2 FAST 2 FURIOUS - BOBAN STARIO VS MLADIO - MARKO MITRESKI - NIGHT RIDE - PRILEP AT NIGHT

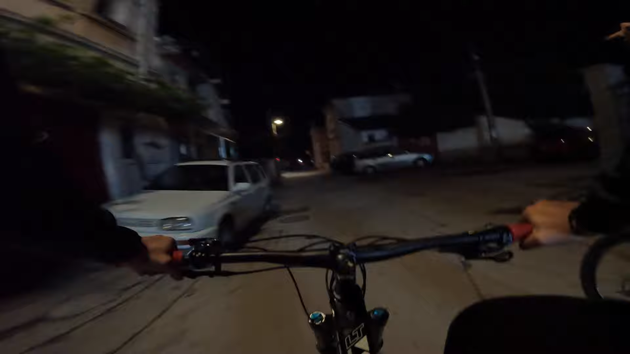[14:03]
Овде, го да смена на шелезиме, и право тука, нема семафор, нема ништо. От тука, от тоа ќе направиме право, ќе направиме едно темпо уго и ќе излеземе до горницата на парка.